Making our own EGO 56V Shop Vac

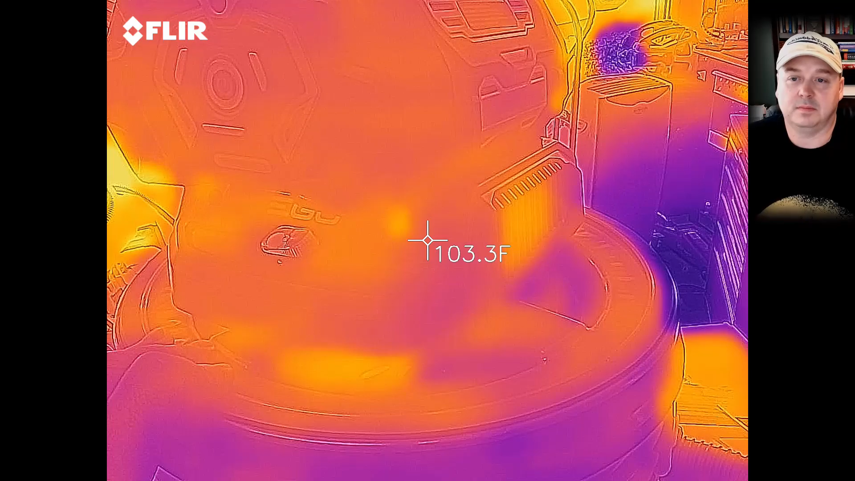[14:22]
On screen: spot 103.3°F
So keep in mind it's already 99 to 100 degrees in Georgia here in August.
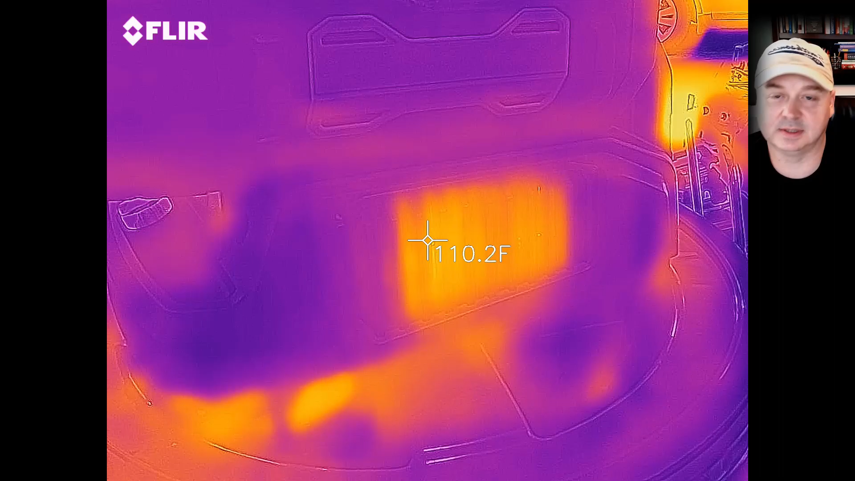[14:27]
On screen: spot 110.2°F
And it's already starting off at 100 degrees.
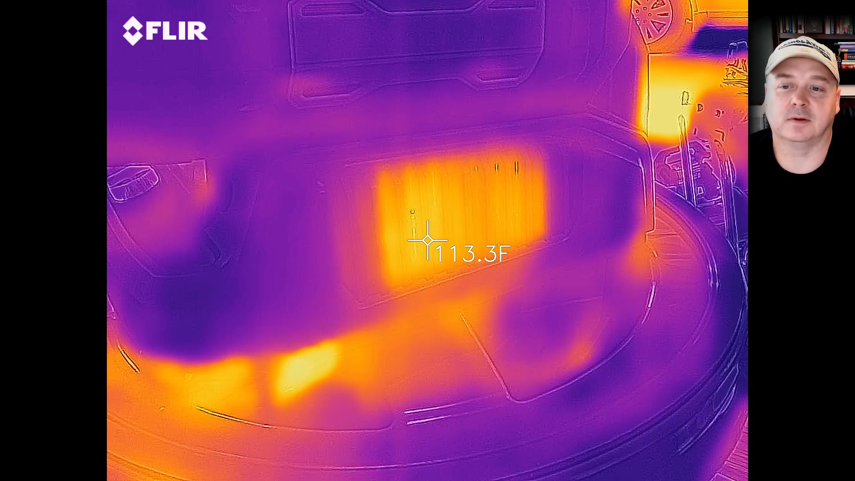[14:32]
On screen: spot 113.3°F
Because I just wanted to show a quick FLIR imaging here of up to 125 degree air coming out. Because we are restricting.
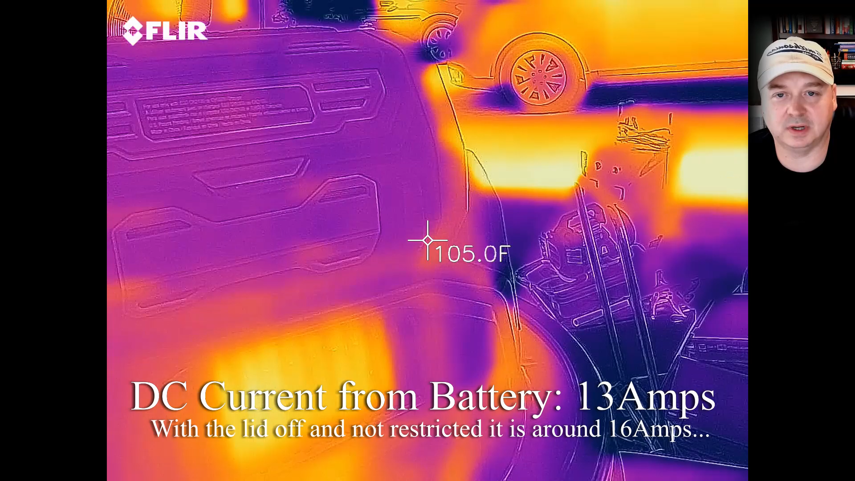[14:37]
On screen: spot 105.0°F
And that BODC is creating some heat. So I probably wouldn't run this for a long period of time.
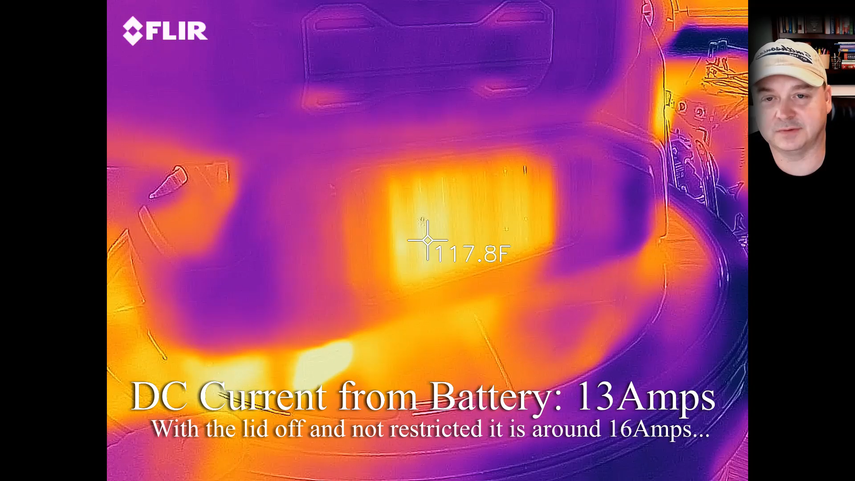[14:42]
On screen: spot 117.8°F
I don't want to run the risk of messing up that BODC blower. So another option.